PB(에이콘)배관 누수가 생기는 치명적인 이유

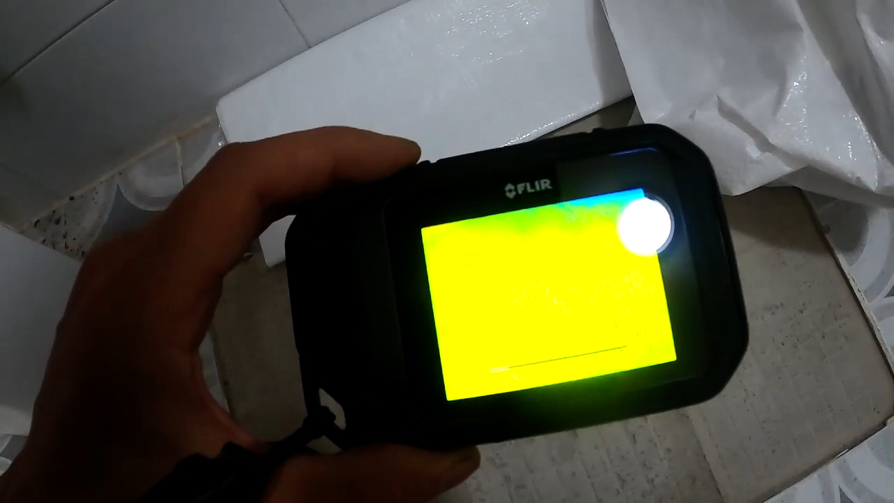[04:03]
거기 뜨거운 물 나와요, 사장님? 확실히? 네, 계속 뜨고 있습니다. 말이 안 되는데? 둘 다 찬물이라는 얘긴데? 둘 다 냉수인데?
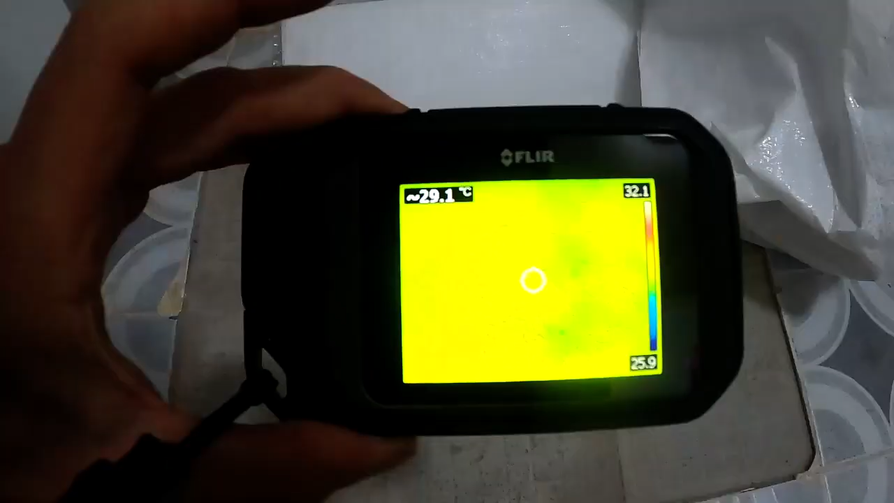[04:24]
On screen: spot 29.1°C
둘 다 냉수네, 사장님. 아, 그래요? 사장님 찾아낸 게. 응?